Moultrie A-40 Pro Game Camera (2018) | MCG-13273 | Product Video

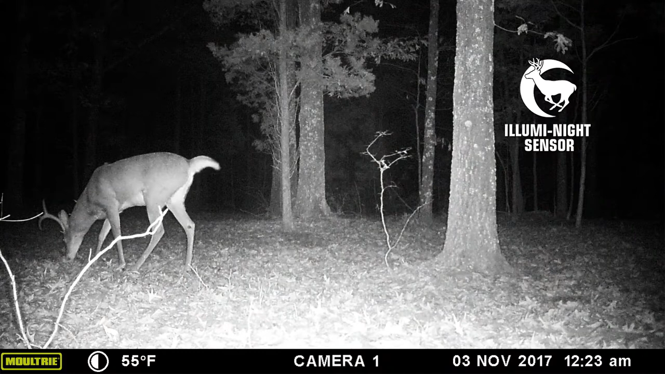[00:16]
like our advanced aluminite sensor and long-range nighttime infrared with a 70-foot flash range.